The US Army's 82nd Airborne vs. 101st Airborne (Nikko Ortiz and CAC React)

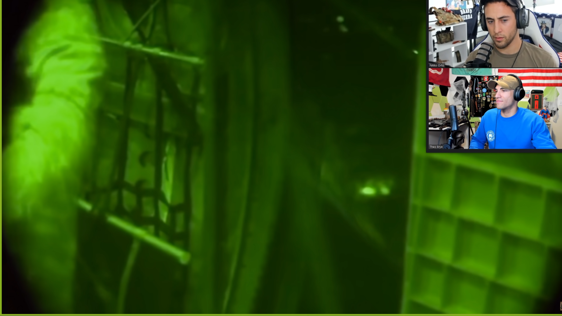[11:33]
and holds a record for the longest air assault in history. That night vision footage is just, like, crap.